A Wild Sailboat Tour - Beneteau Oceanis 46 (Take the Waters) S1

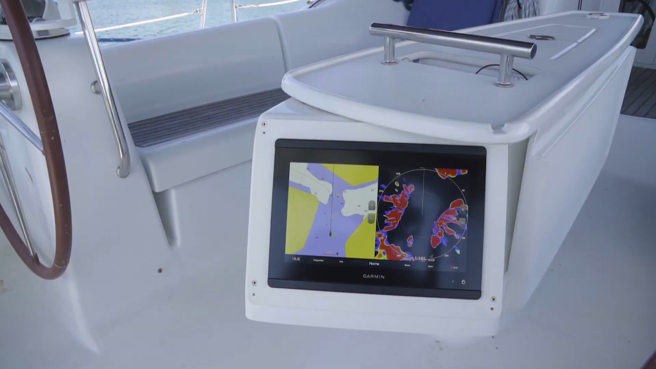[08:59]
So, and in the middle here, we have our swiveling pedestal that has our Garmin 8612 chart plotter on it.